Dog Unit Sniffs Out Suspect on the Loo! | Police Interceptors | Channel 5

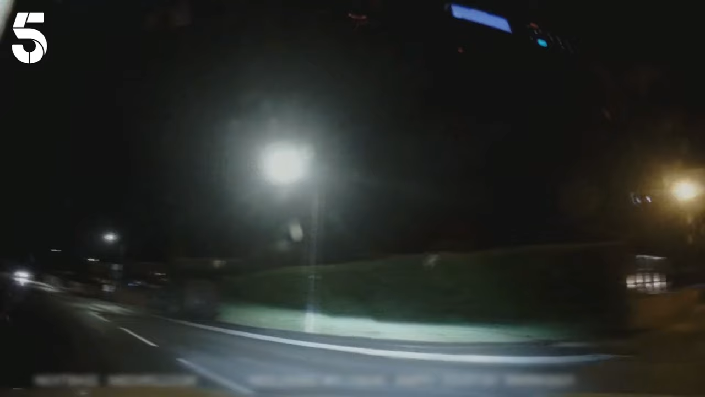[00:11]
Focus flicks their collective switch with its rapid approach. Their instincts say it's worth a closer look, so they spin round and hit the blues and twos. But the Focus is off like a shot, failing to stop. The driver goes lights out as he weaves through the estate at speed.
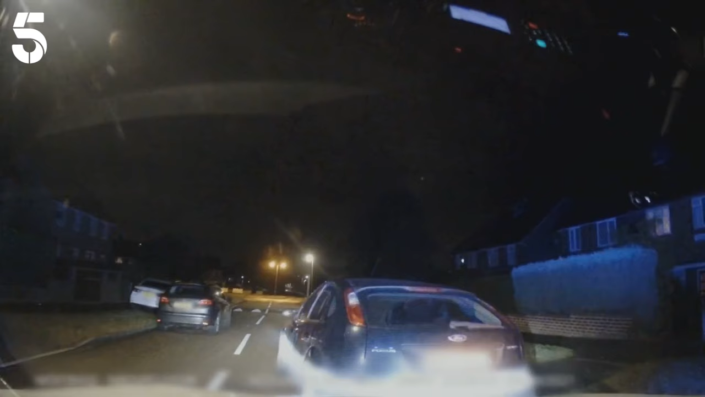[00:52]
There are three passengers inside, but the driver's done one.